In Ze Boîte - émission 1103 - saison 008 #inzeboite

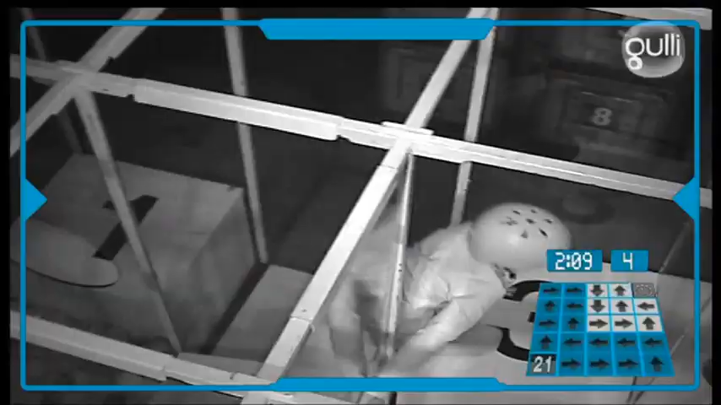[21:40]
Sûr! Voilà! Sur sa droite! Là! Voilà! C'est bien, c'est bien. Tu es toujours tout droit! Voilà! Ils sont entraînés à la maison ou quoi?